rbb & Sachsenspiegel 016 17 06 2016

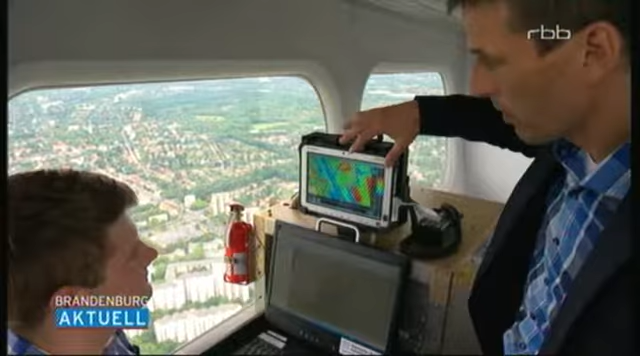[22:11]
Also was man hier sehen kann, ist, dass wir die einzelnen Bilder, die wir mit der Thermalkamera aufgezeichnet haben, setzen wir hier zu einer Karte zusammen.